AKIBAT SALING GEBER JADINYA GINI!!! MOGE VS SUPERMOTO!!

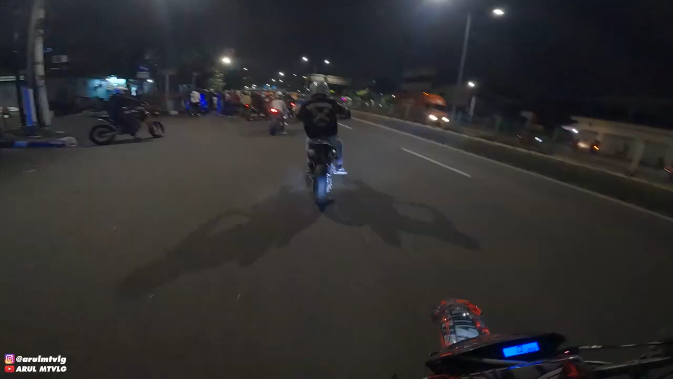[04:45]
Tuh lihat, anjir, rame gini, cuk. Udah berapa puluh orang. Kita NR-nya muter-muter.
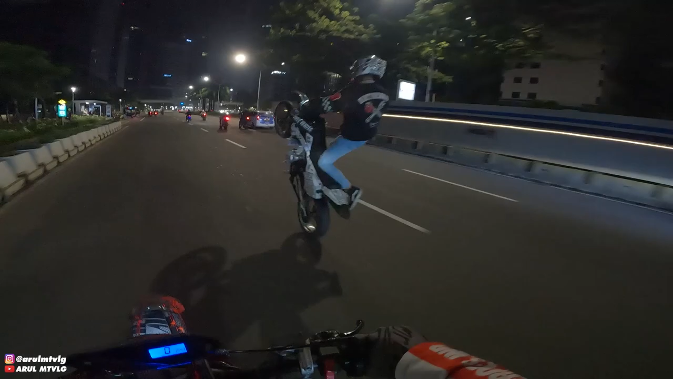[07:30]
Kita nggak bisa pilih, diam aja. Oh, pemandangannya bagus anjir kalau di sini tuh.
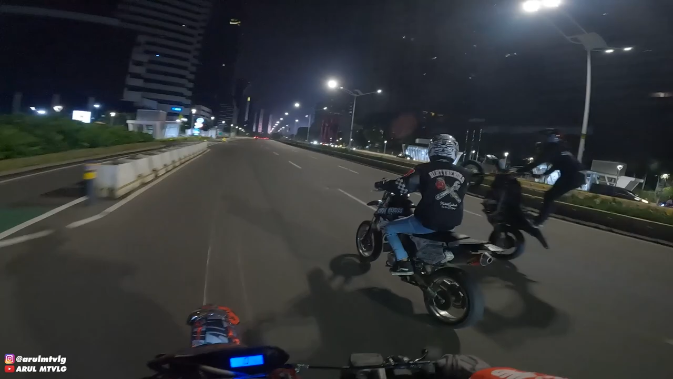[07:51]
View-nya kalau buat NR tuh anjir.
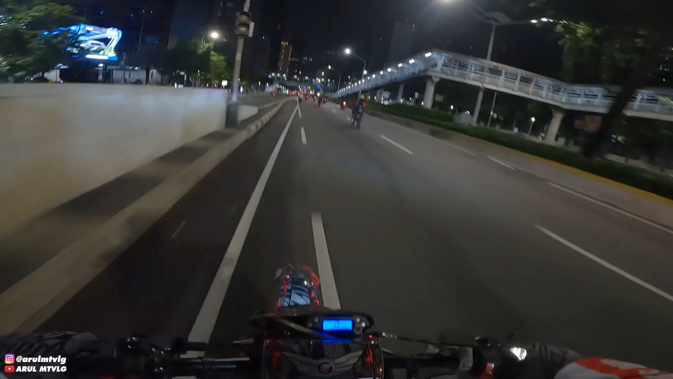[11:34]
Bahaya sih kalau speeding kayak gini. Pada kemana anjir? Mana sih Ajis tadi? Gila sih pemandangannya anjir. Kalau NR di Jakarta tuh emang idaman aja pemandangannya deh. Sudirman nih, daerah-daerah sini pokoknya. Gak tau daerah Sudirman, daerah mana gak tau. Pokoknya itu mah.
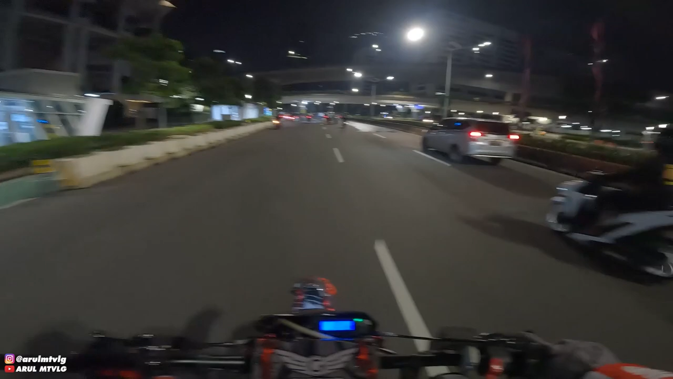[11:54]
Karena saya bukan. Kemana nih lurus? Karena saya bukan orang sini jadinya ya gitu lah. Di depan pada wilayah semua anjir. Emang paling enak ya daerah sini anjir.
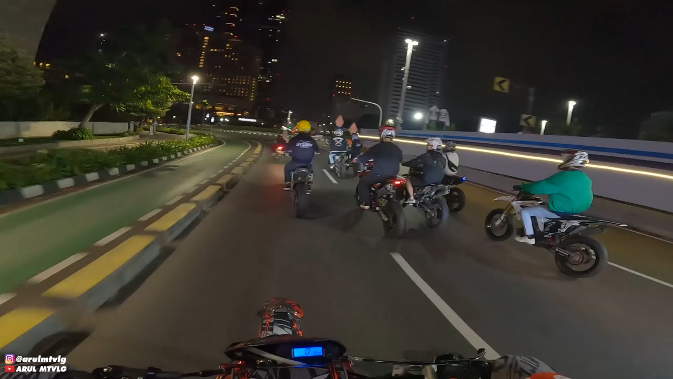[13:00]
Lampu-lampunya. Kayak betah kalau NR di sini mah. Dikarenakan WR belum jadi ya, kita bawa motor yang ini, cuk. Kenapa kesana lagi anjir? Terus yang lewat mana, cuk?